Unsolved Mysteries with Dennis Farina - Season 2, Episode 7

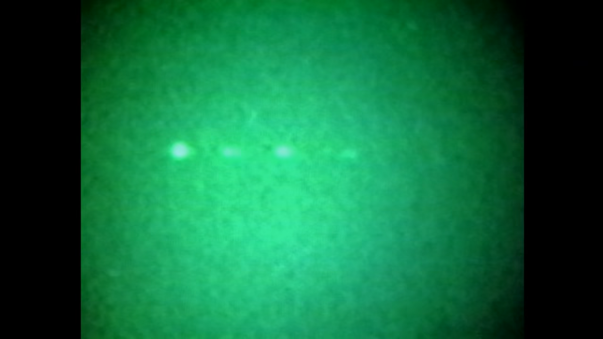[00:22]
Strange lights have been spotted and photographed in the night sky. Are they a new generation of top secret aircraft?
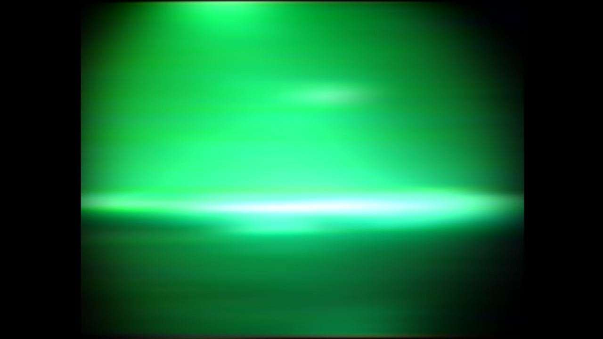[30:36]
This video was shot by a camera crew hired by Aviation Week magazine.
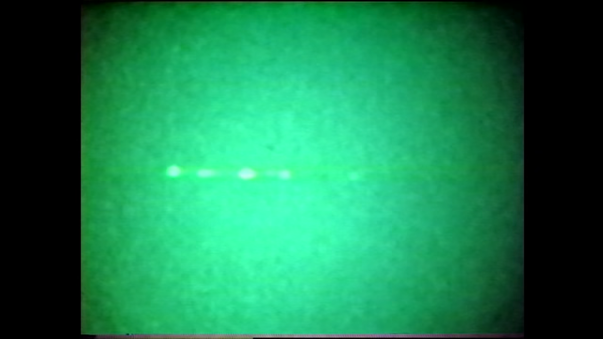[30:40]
Eyewitnesses say it shows a pencil-thin aircraft trailing balls of golden light.